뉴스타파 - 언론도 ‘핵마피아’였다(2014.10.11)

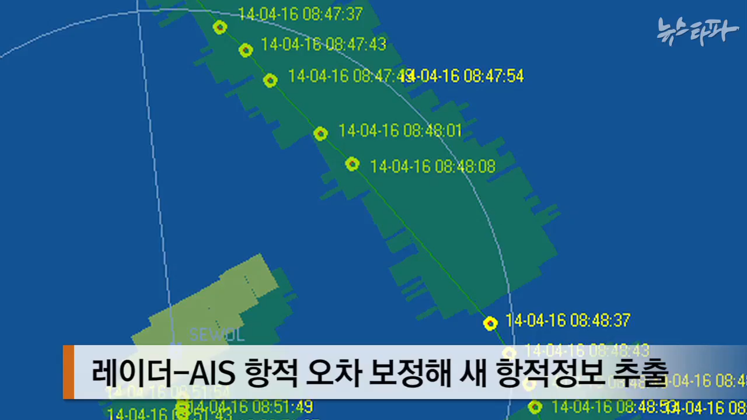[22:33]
보정하는 프로그램을 통해 추출된 값입니다. 이 가운데 가장 중요한 부분은
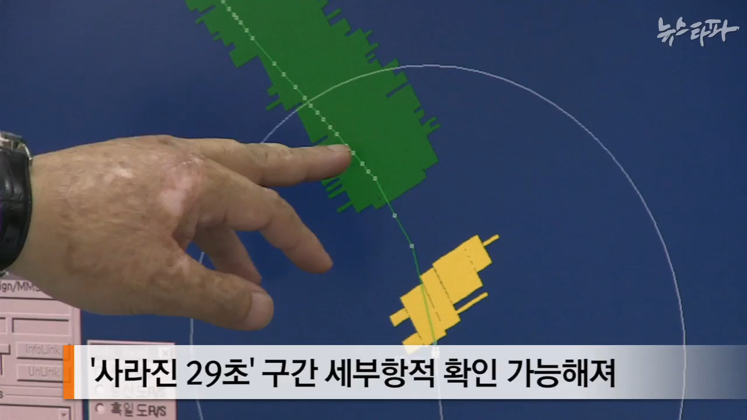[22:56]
누락돼 논란이 되었지만 레이더 항적을 토대로 세부 항적을 처음으로 확인할 수 있게 됐습니다.
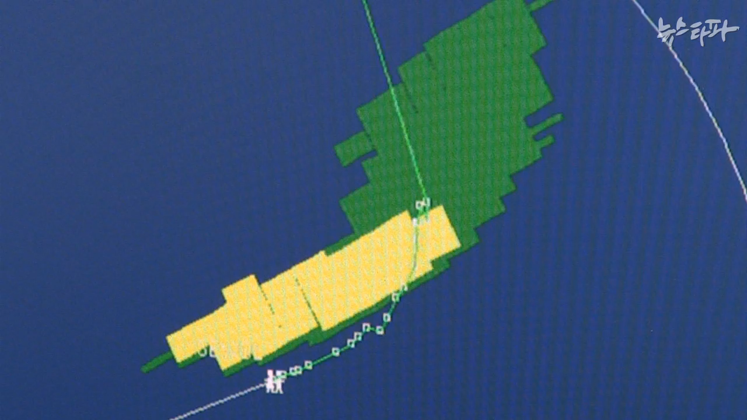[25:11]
기존 항적도에서는 누락된 29초 구간이 일직선으로 표시됐지만